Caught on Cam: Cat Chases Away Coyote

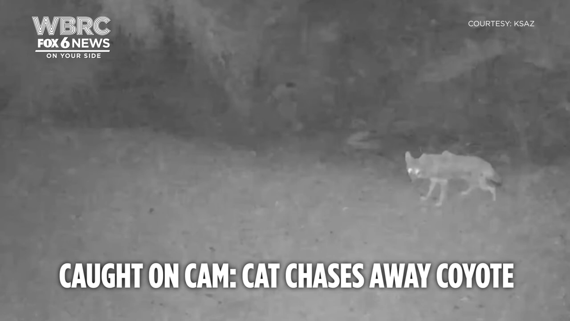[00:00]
2 a.m., an unlikely scenario unfolds in the Koeller's backyard between a coyote
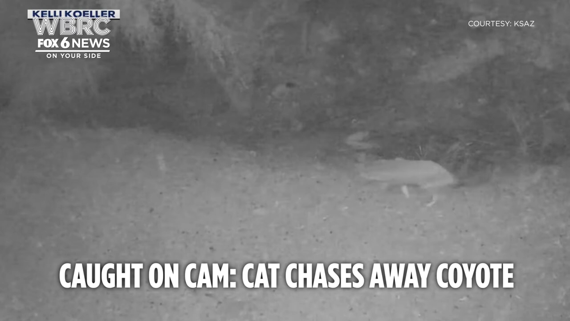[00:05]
and their cat, Sunny. I did not expect to see that ever on camera.
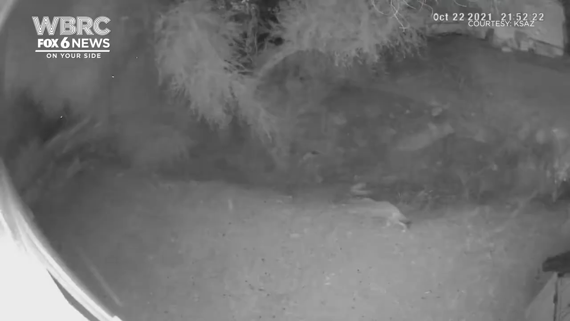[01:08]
Luckily, Sunny didn't have to cash in any of his 9 lives during this encounter. He is one lucky cat.